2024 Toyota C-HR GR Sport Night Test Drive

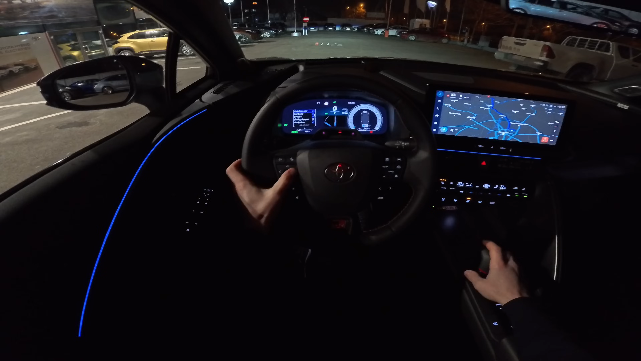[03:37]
So it's a super useful cockpit, head-up display directly on the windshield. This is the light that you can see right now. This is the low beam, this is the high beam, low beam, high beam. You can see it's super visible. But anyway, we will drive a little bit the car and we will make an idea. So we will go in drive right now. You heard probably already how the handles goes inside.
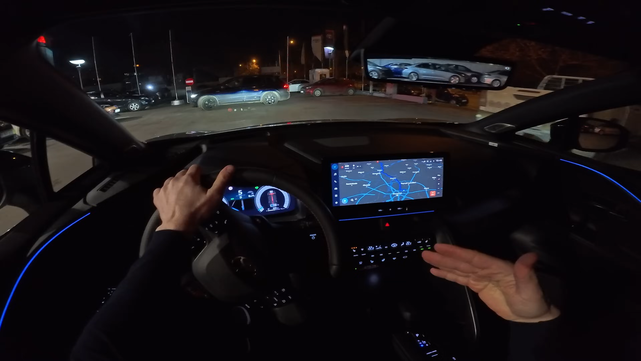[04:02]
So that's quite nice.
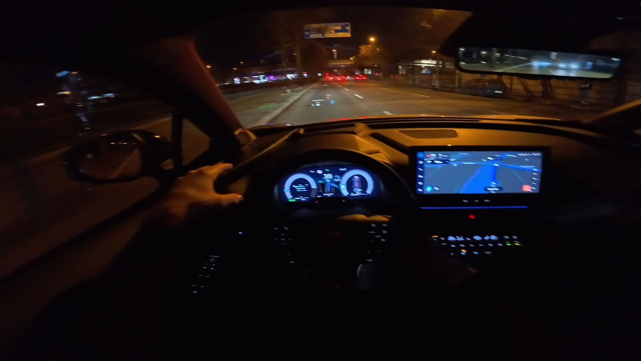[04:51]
This is good for other traffic participants. And the great part is that it goes all the way on the left side, so we can see very clear. It's probably one animal or something on the ground, cat or dog will come, you can see them very clear. So the light seems to be very bright and very good. So this is the top of the range version that comes with matrix LED light. I'm not sure, I have to check if the basis entry level
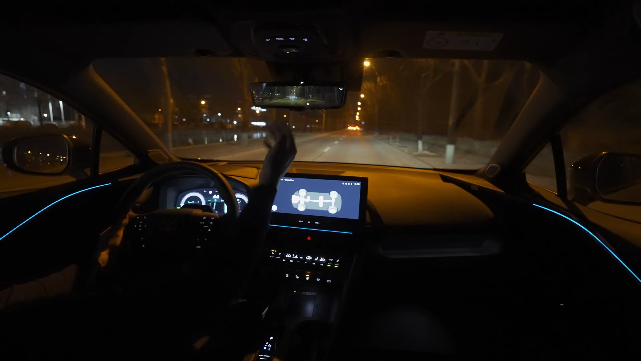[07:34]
because you have two cameras on the rear car, in the back of the car, and then one of the camera, it's used for this inside mirror. And you can see that even in the nighttime, the mirror and the brightness, it's quite good. I can see very clear the cars, and I can kind of anticipate the distances. It's quite good, and usually the cameras are not that good in the nighttime, but this one, it's quite good.
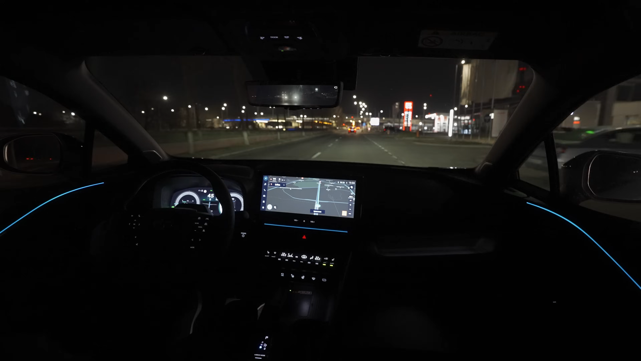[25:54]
And in the nighttime, like right now, if I turn off this, the lights doesn't bother me at all. I mean, I can drive like that for many kilometers. Right now you can see the multimedia system, it's in night mode, in dark mode, and it's quite nice the way it is. Doesn't bother me at all. So I can drive the car without any problem like that for long distances in the nighttime.